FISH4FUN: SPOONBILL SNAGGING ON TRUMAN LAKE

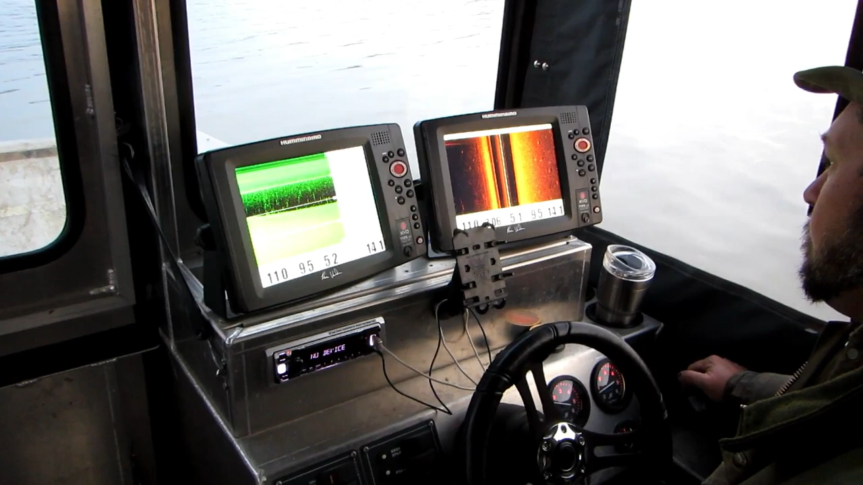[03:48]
Anthony is a master at finding fish, and once he gets the boat launched,
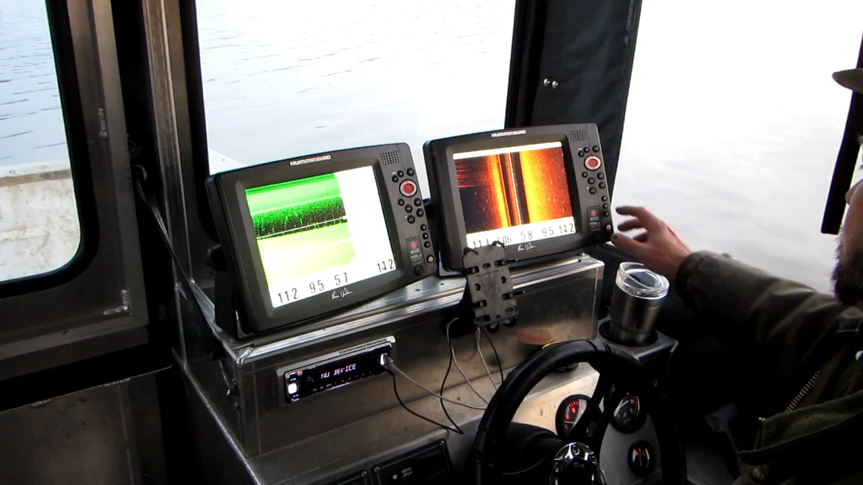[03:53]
he's constantly surveying the water below, utilizing the electronic equipment that he has on board.
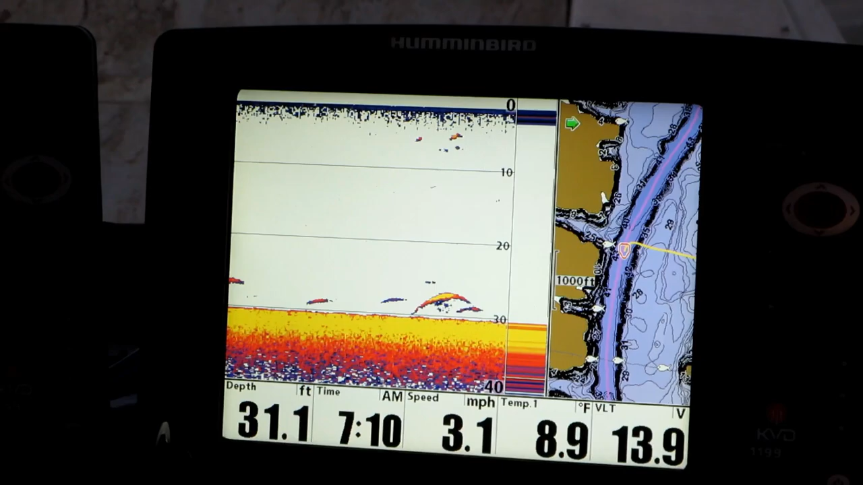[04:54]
On screen: depth 31.1 ft, speed 3.1 mph
about 50 foot here, I guess. I just gotta make sure the drags are loose enough.
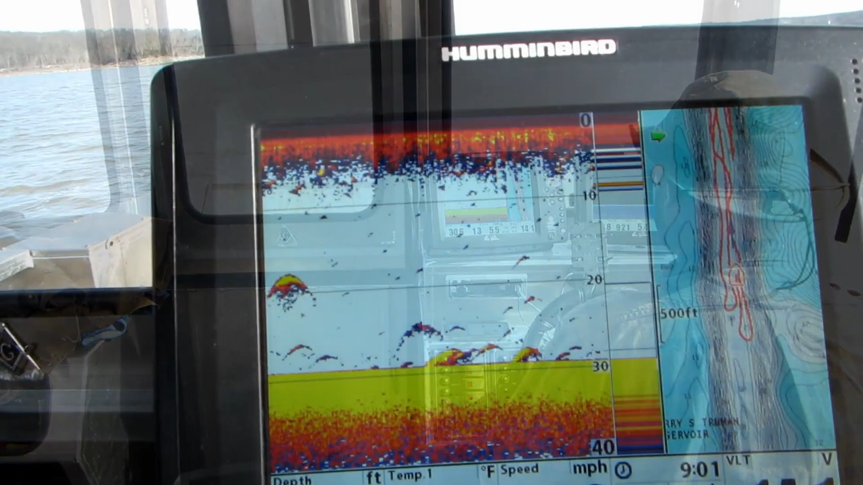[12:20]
We were marking fish on the sonar, but they were deeper than Anthony would like to try to catch.
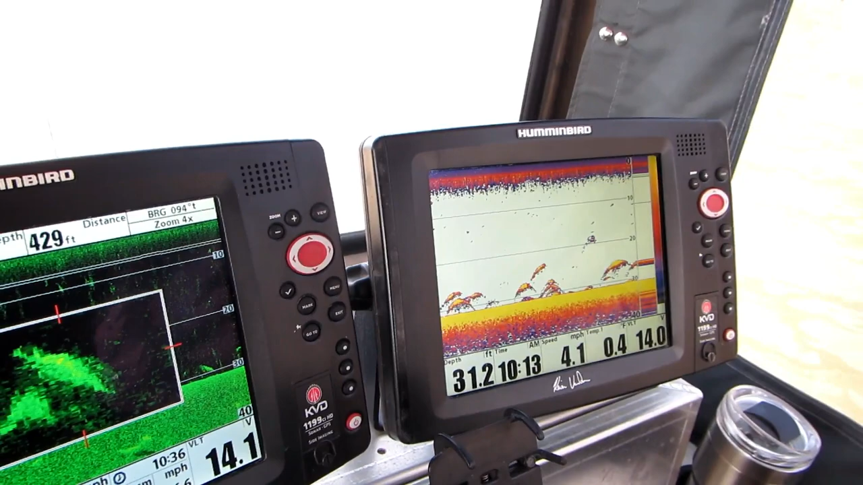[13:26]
When we got to our new location, not only did we find more fish,
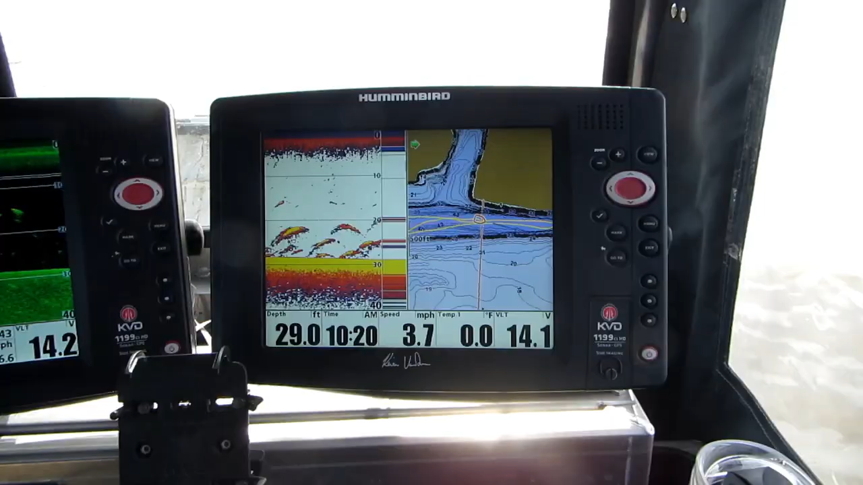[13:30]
On screen: depth 29.0 ft
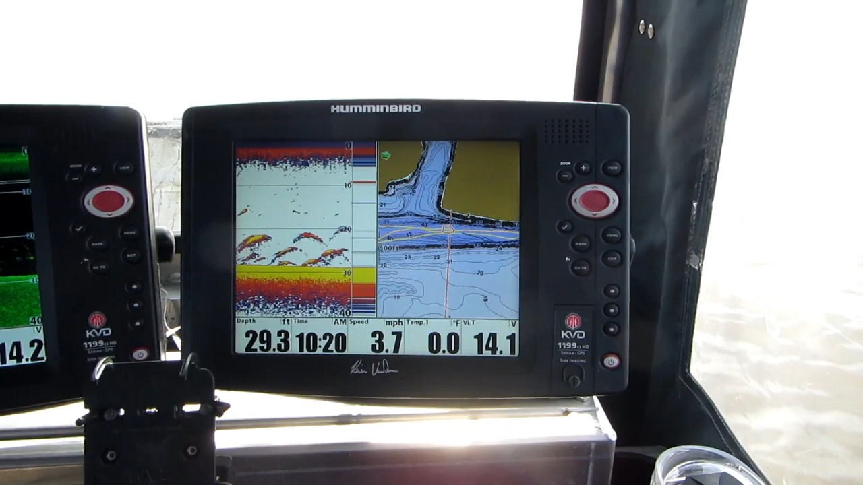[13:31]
On screen: depth 29.3 ft, water 0.0°F, speed 3.7 mph
but the fish that we found were suspended further up off the bottom and should be easier to catch.
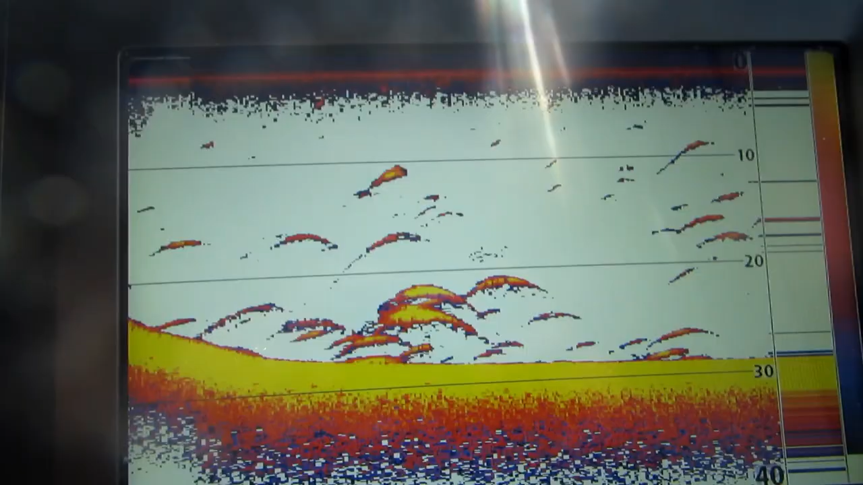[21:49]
and from the looks of the sonar images,
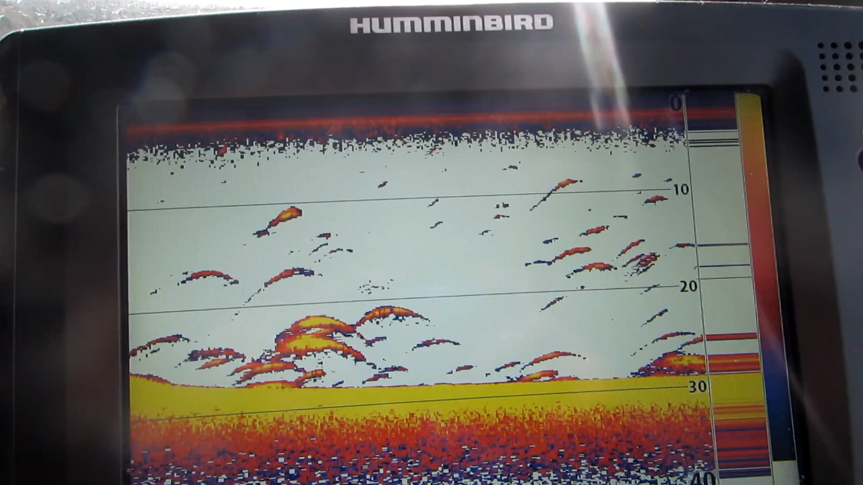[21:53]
it looks like Anthony has also found a nice place to go for his next session.